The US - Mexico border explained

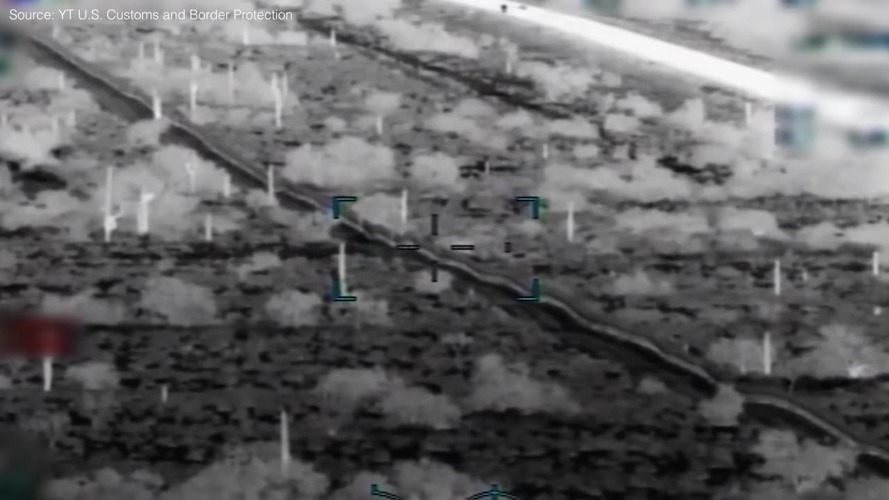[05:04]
They can see in the dark with infrared, and they are able to see any sort of movement.